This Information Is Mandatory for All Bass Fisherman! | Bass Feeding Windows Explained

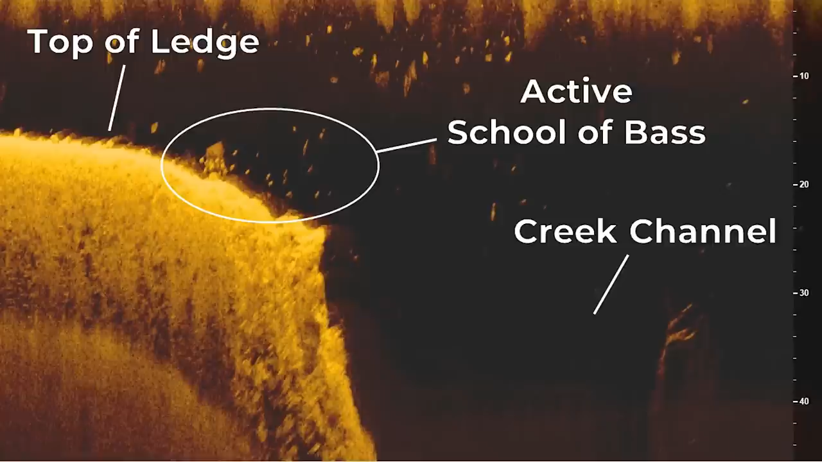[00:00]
Have you ever been offshore struggling to catch bass and then all of a sudden the bite seems to turn on out of nowhere.
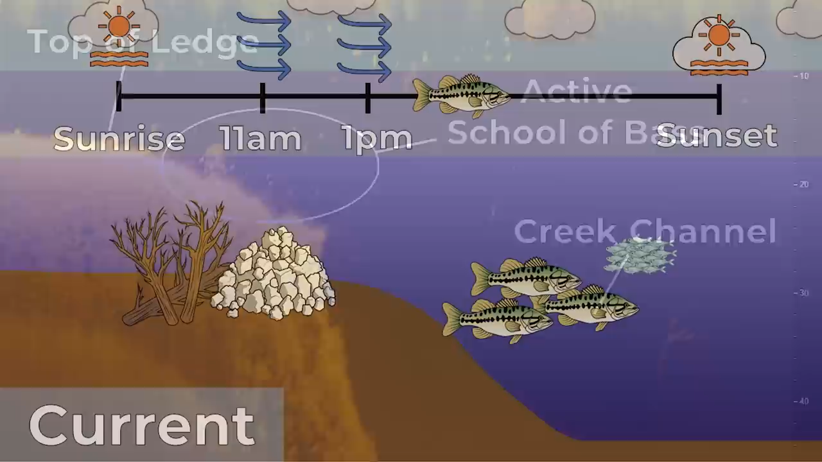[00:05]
You're catching them almost every cast and it's a blast.
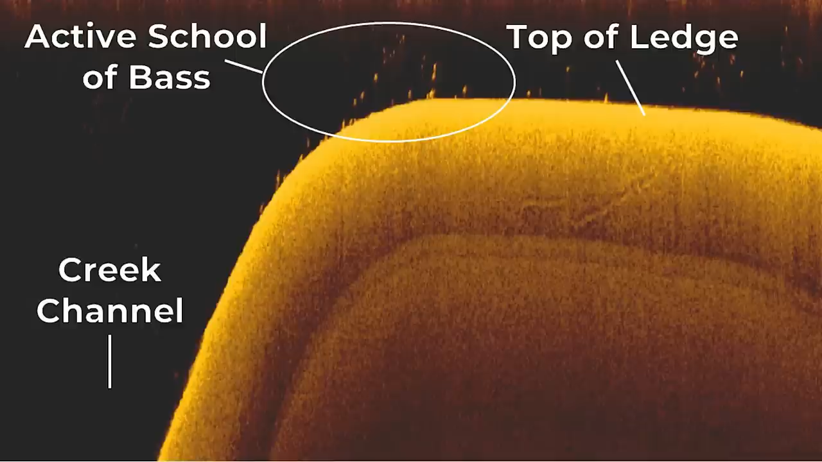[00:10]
But then just as fast as it started the bite completely dies and you go back to catching no fish.
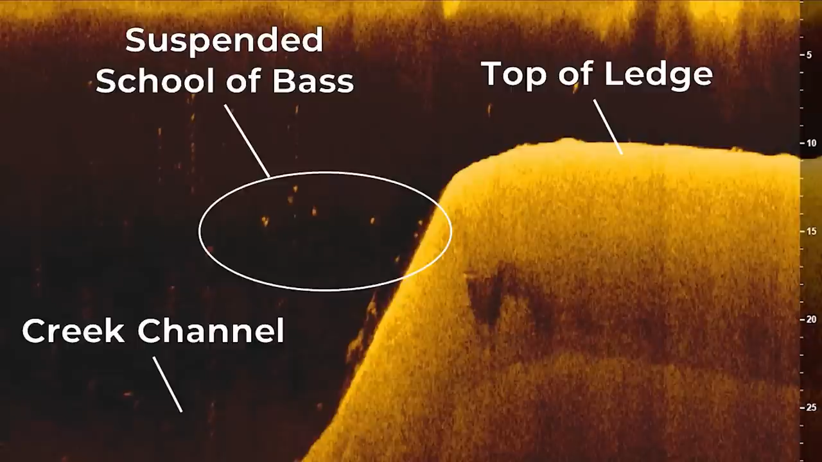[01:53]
of get a lull where the bass will get in an inactive mode and start suspending over the creek channels.
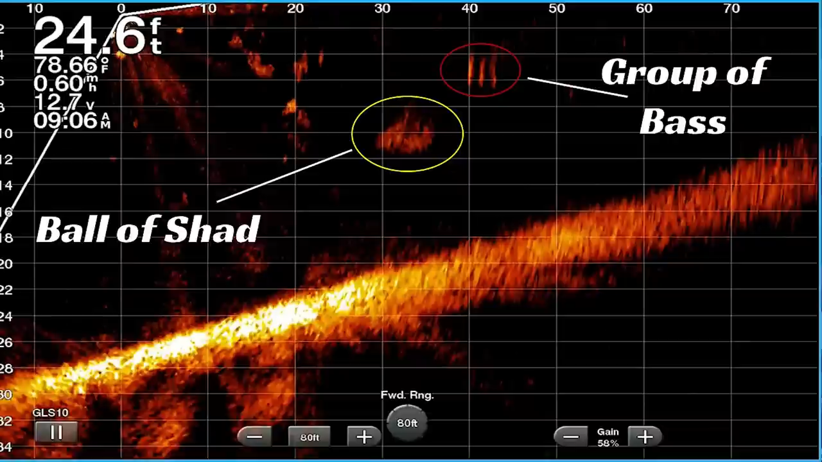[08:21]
On screen: depth 24.6 ft, water 78.66°F, speed 0.60 mph
bass tend to roam a lot and also suspend not setting up around objects or cover which
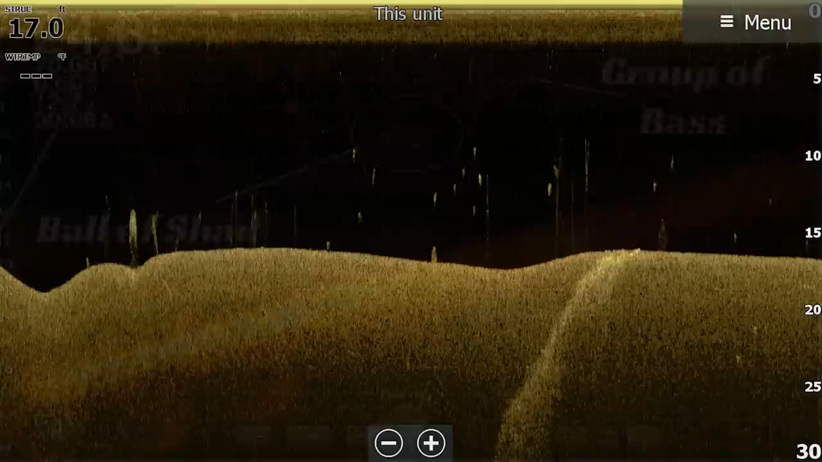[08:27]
On screen: depth 17.0 ft
makes them very difficult to target now you can target these